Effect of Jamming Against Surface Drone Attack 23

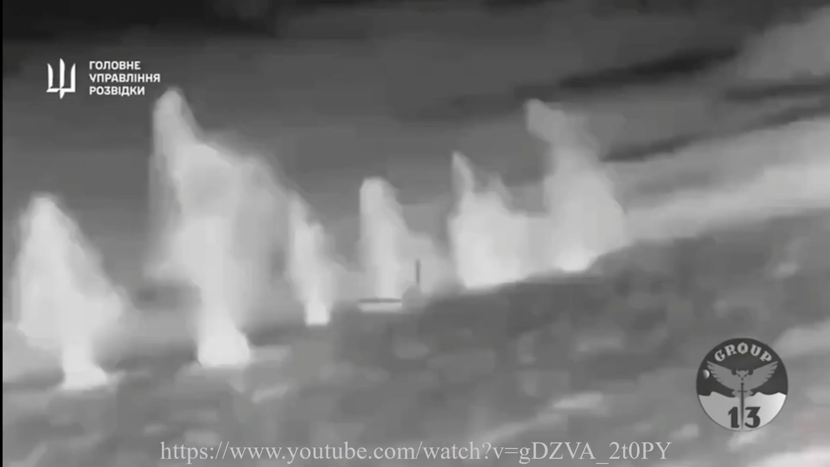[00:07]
The drones appear to be controlled by a remote operator using a video feed from an IR camera on the drone.
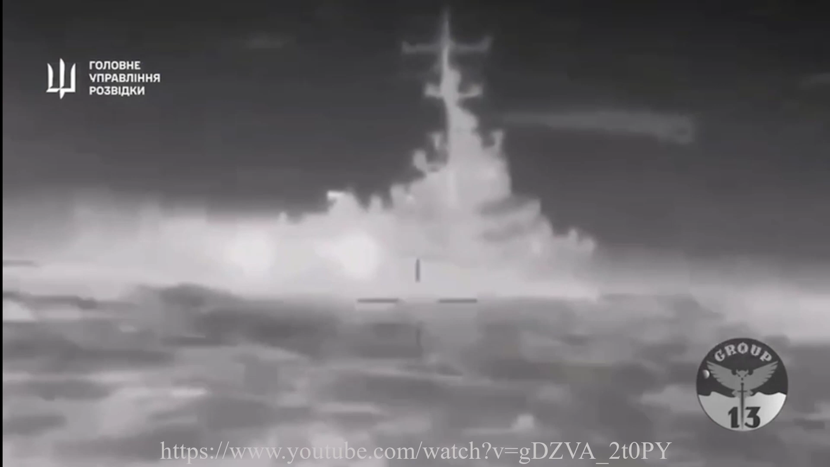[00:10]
And you can see the drone maneuvering and the effect of surface waves tossing the drone around and the operator is fighting the surface waves and trying to
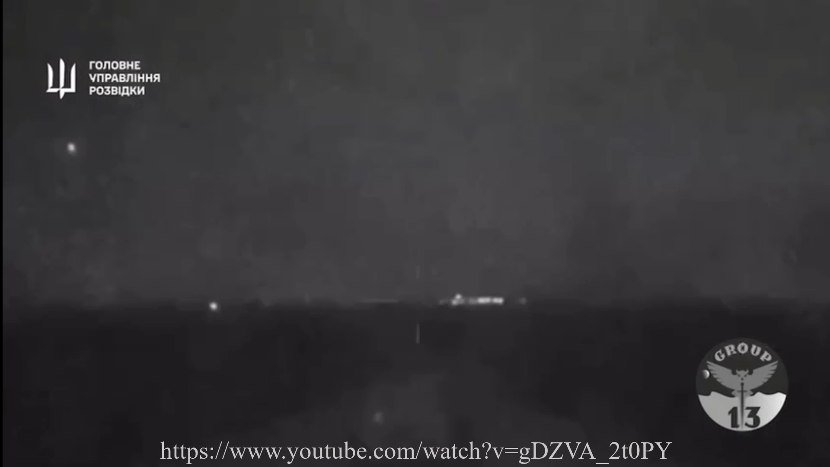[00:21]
evade the ship's closing weapons and has to look through water splashed on a camera lens.
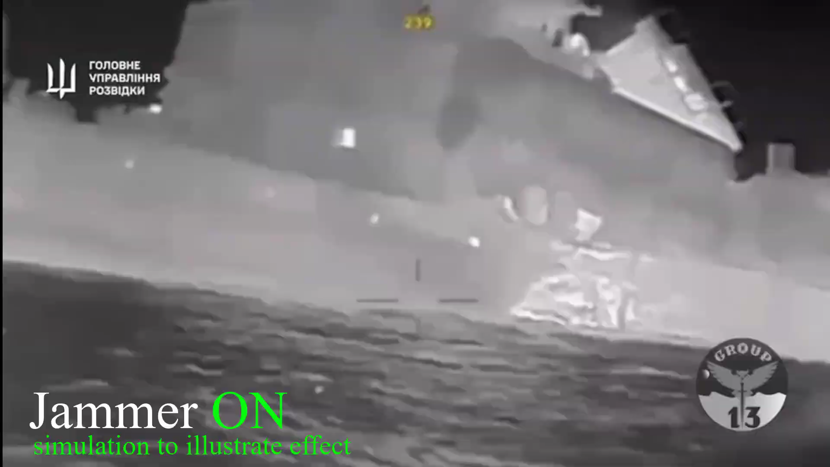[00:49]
So any drone that gets within this protection bubble, in quotation marks, becomes unguided in as much as the video feed drops out.